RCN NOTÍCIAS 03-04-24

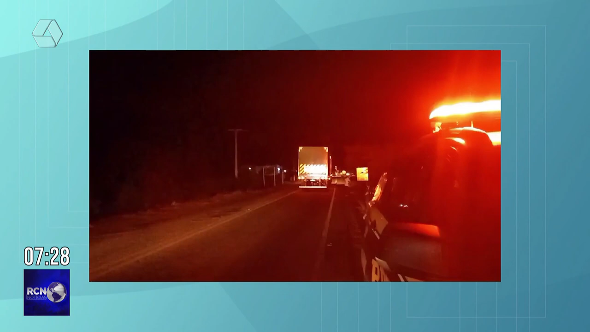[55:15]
A Polícia Rodoviária Federal e o SAMU foram chamados ali próximo a um recinto de leilãos na BR-262, na saída para a Brasilândia,